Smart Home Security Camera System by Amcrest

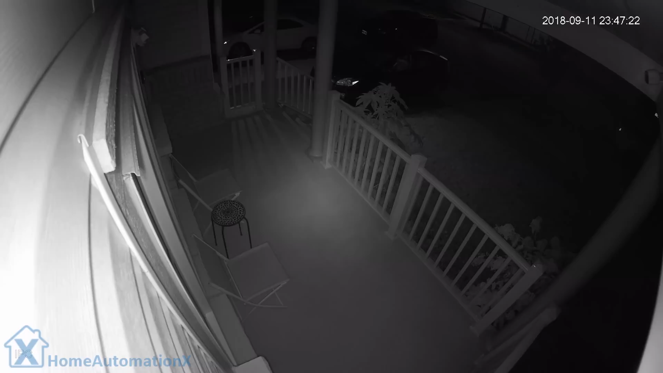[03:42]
I'll show you each of the three outdoor cameras one at a time, and you can see the quality is good even without any additional light on.
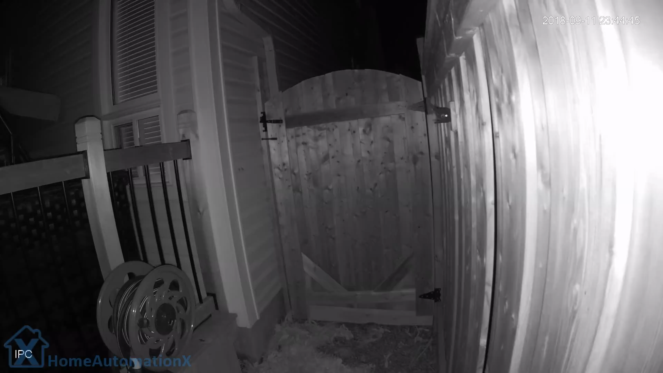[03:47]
You can't go wrong with a 4K camera. It definitely beats a 1080p.